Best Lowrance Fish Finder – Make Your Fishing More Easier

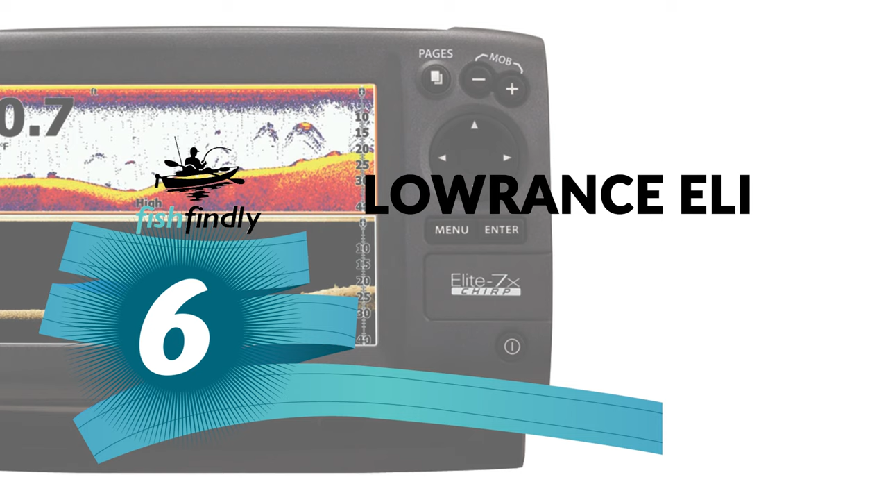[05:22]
number six lawrence elite fish finder this is a down imaging fish finder that is surprisingly budget friendly it is equipped with high-tech signal processing enabling
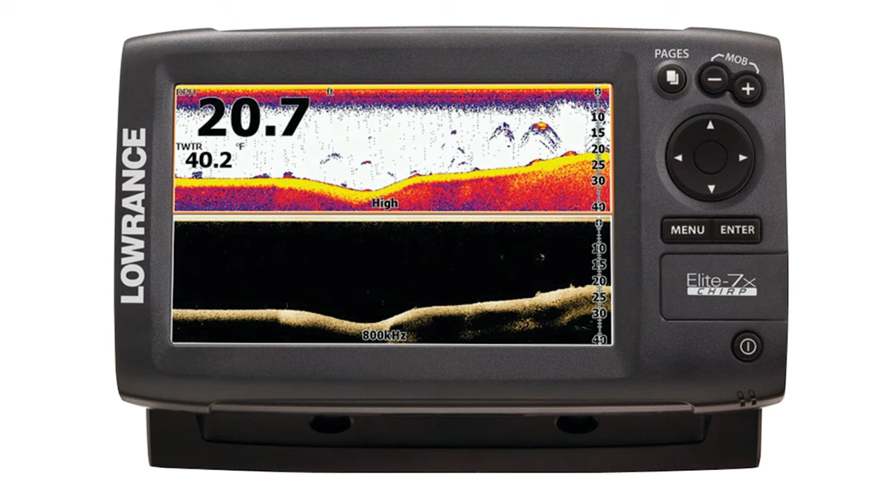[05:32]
On screen: water 40.2°F
its users to spend less time focusing on images its advanced chirp software works well in providing clear images of fishes bottom surfaces and plant structures
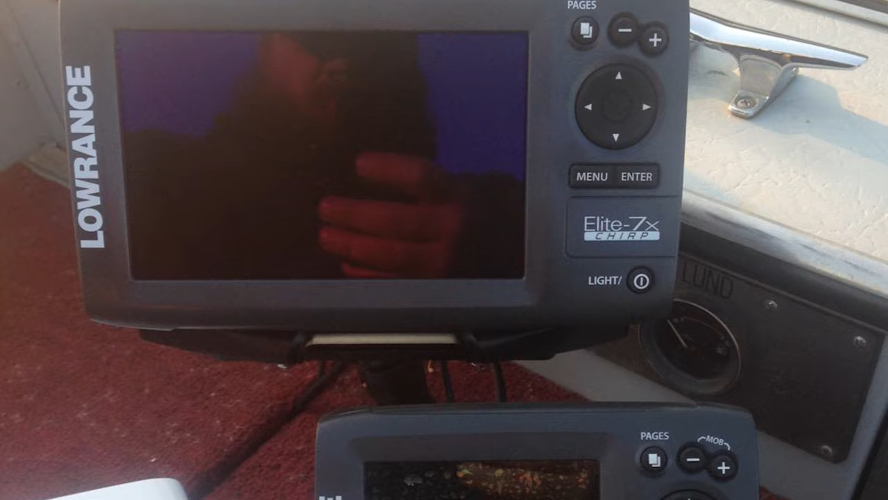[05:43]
those images are displayed on a 7 inch 480 x 800 pixel
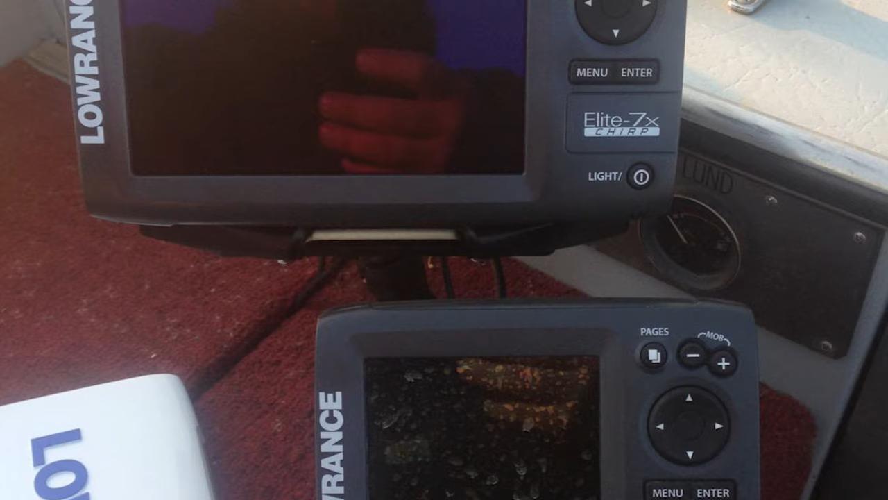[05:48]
screen it also offers superior target separation and power you
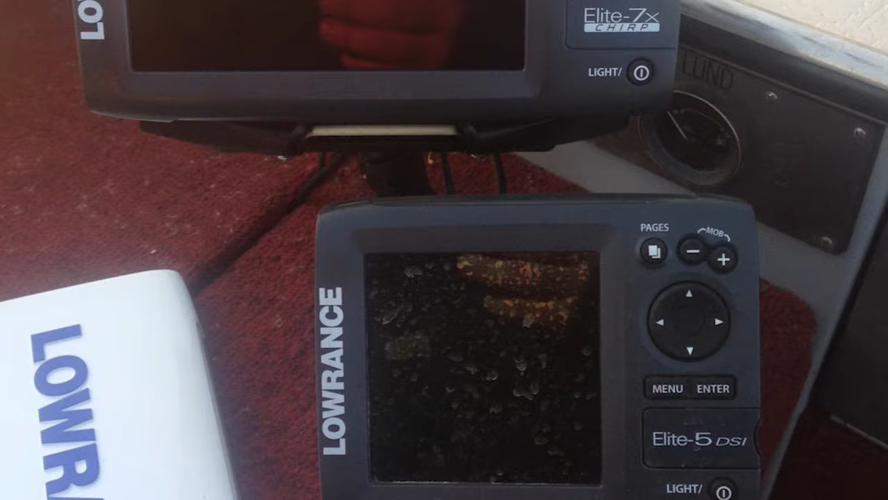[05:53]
can scan waters for fish targets up to depths of 1000 feet
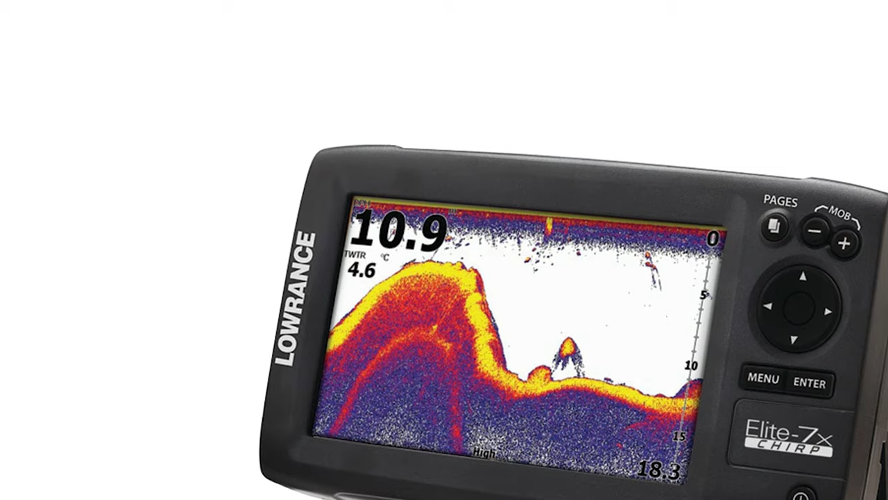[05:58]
On screen: water 4.6°C
this fish finder has easy to use menus they also like its mounting design that lets
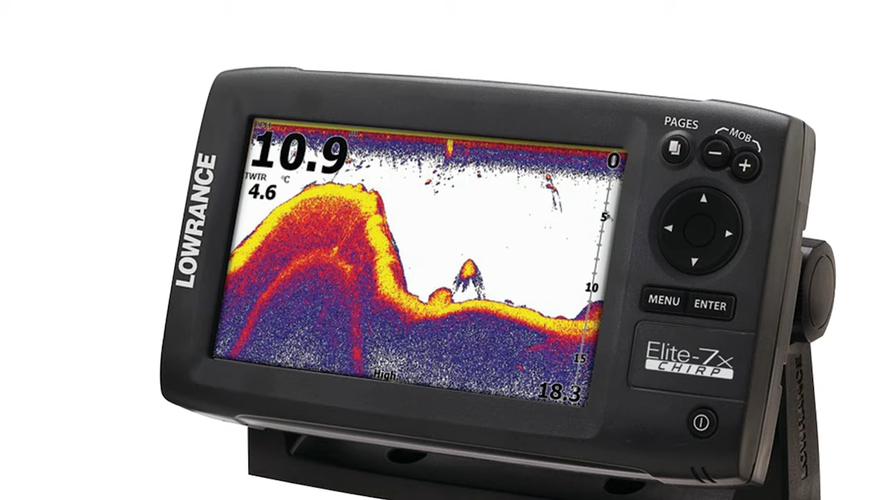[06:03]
them easily remove reinstall or adjust the tilt swivel view others like the screen because they can see the images and readings even when in direct sunlight
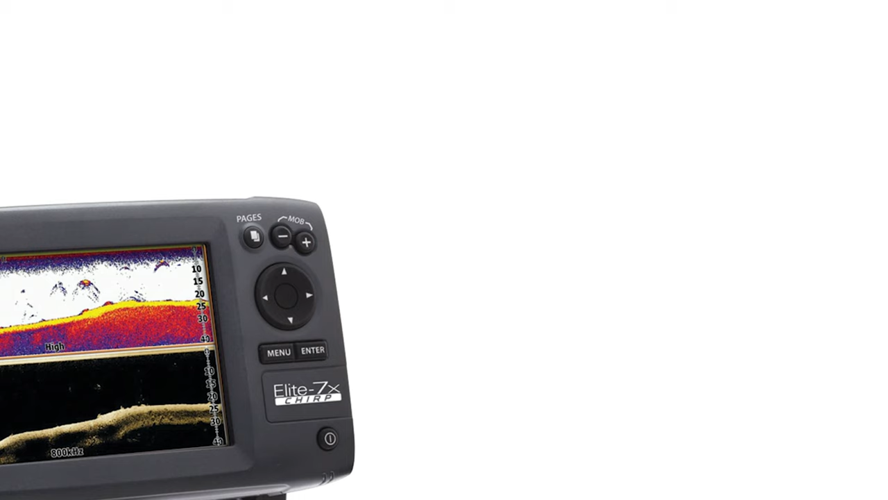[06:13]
it is also waterproof so it can resist splashes and even immersion in water
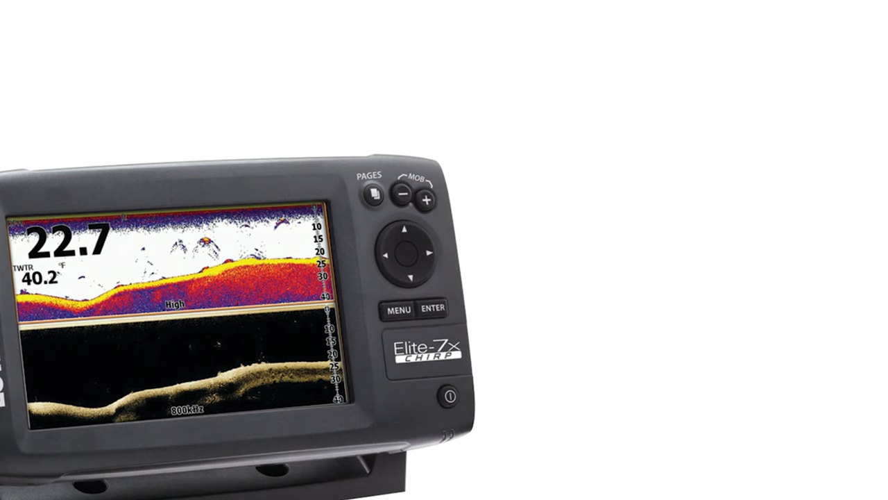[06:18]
On screen: water 40.2°F
albeit for a short period only this could have been a lot better if there was gps
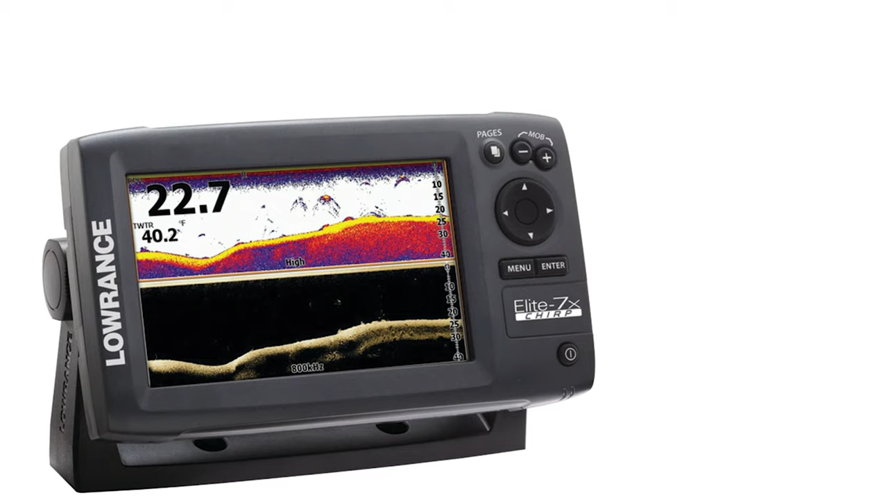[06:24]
On screen: water 40.2°F
or mapping functionality but obviously those features were not included to keep the costs down
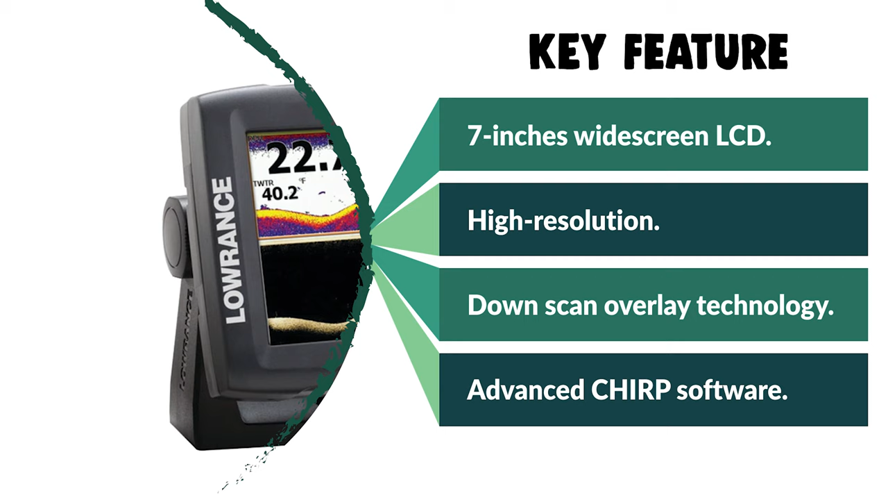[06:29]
On screen: water 40.2°F
it can be said that this is the best lawrence kayak fish finder that's pocket friendly
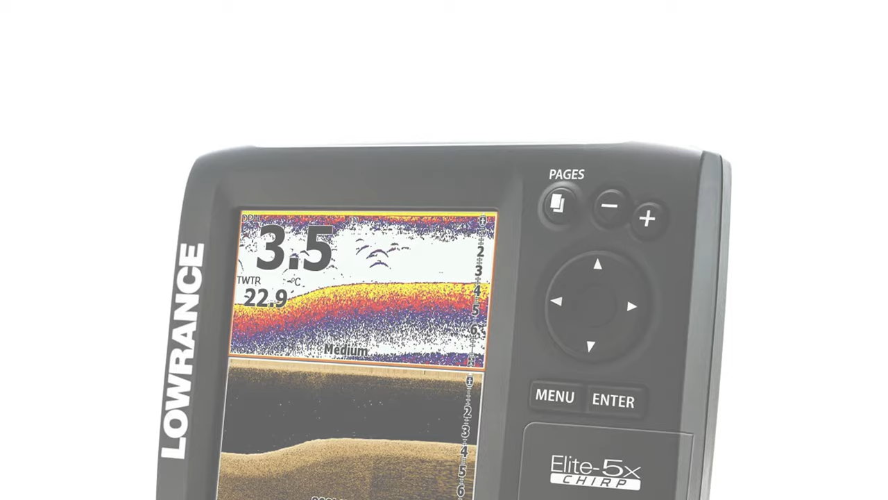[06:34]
On screen: water 22.9°C
number five lawrence chirp fish
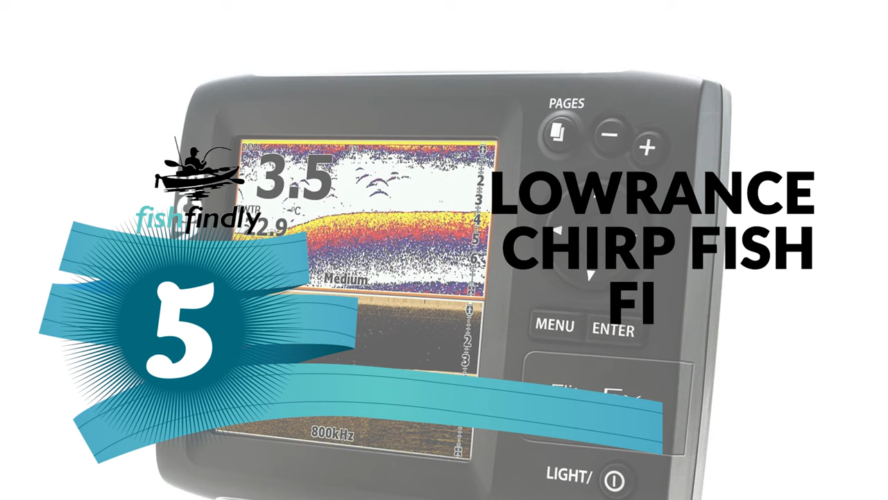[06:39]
finder are you searching for the best lawrence fish finder for your ordinary use
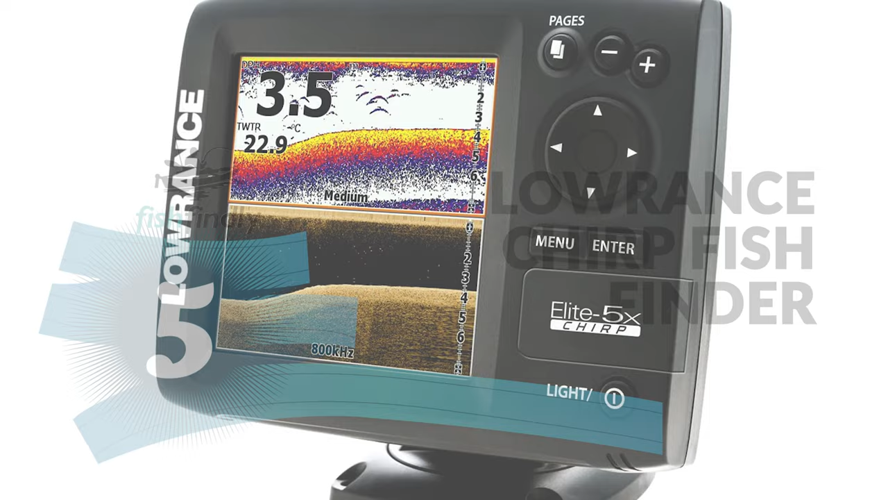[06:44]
On screen: water 22.9°C
try not to stress here is the best lawrence fish finder sitting tight for you this lawrence chirp fish finder is perhaps the most ideal decision for you this lawrence fish finder makes certain to carry a grin to your face this fish finder from lawrence has a clever design it at the same time offers a larger display than handheld portable units and yet manages to be more compact than the bigger fish finders the square lcd display is 5
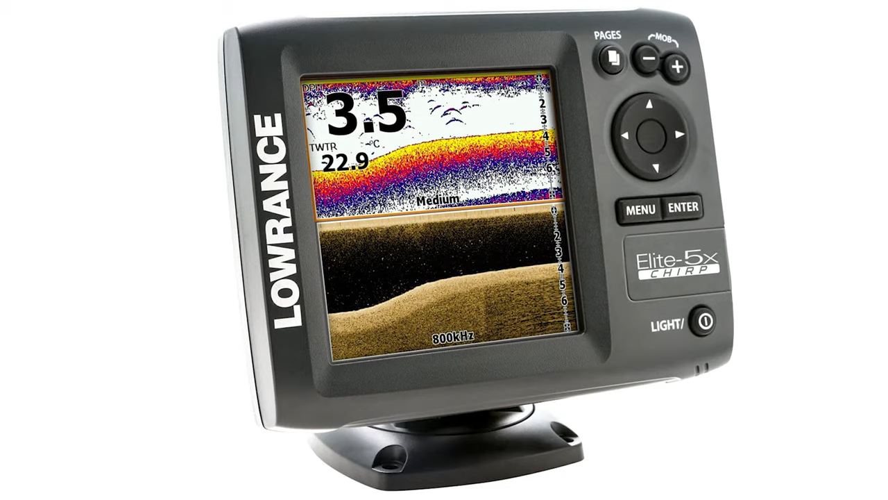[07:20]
On screen: water 22.9°C
inches which is plenty big for most people this elite 5x unit is only a fish finder and that means it does not include a gps feature or any maps therefore it also does not give you an indication of the speed at which you're going however for a
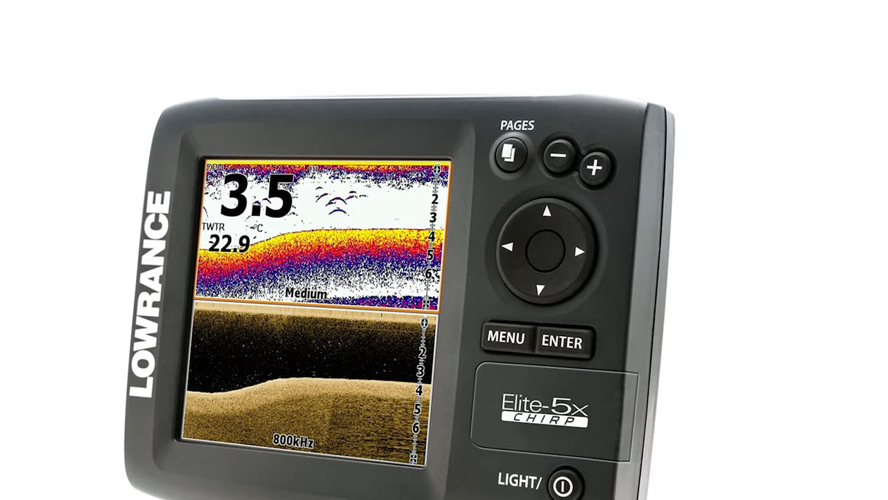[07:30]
On screen: water 22.9°C
beginner who wants to get himself used to the ins and outs of a basic fish finder or a professional angler